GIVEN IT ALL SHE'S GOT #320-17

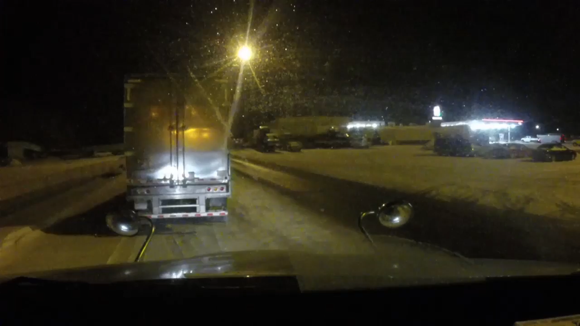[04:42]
We're rolling out of here. We're gone, son. Get in gear, you turkey. I miss old Jerry Reed, man.
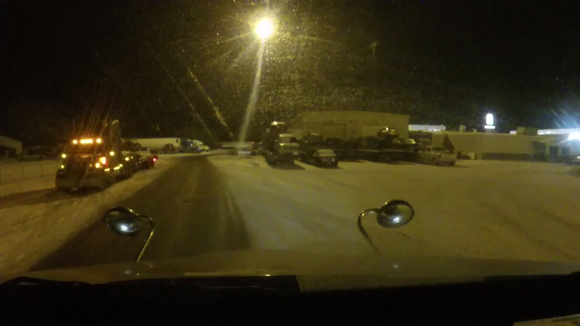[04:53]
I'm long gone now. So hopefully we make Rogers without running out of fuel.
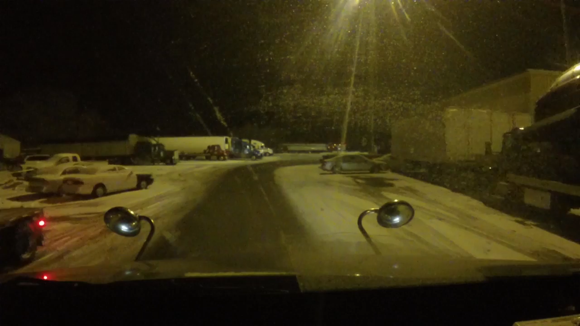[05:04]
Unless my truck didn't get checked or what. My fuel economy dropped a lot. Yesterday was cold. We had a lot of headwind yesterday. Well, that's kind of expected. Well, let's go make a name for ourselves today. You think we can do that?
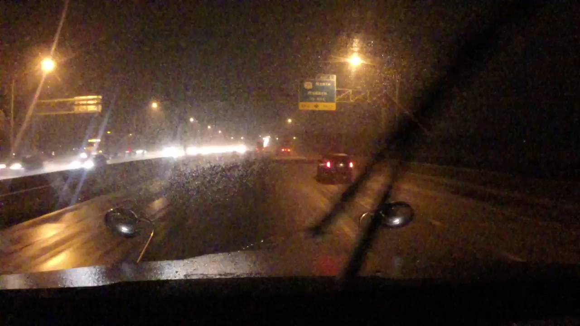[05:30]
Well, we're crossing the river and into Wisconsin cheese. Yeah, I had the camera on. I should have turned it on. I don't know if it's on the dash cam or not, because I seem to hit the wrong button again. Engine light came on. Low fuel pressure. But we're on empty, and that might have something to do with it. And we sure ain't getting nowhere fast, but yeah, I should have had the camera on.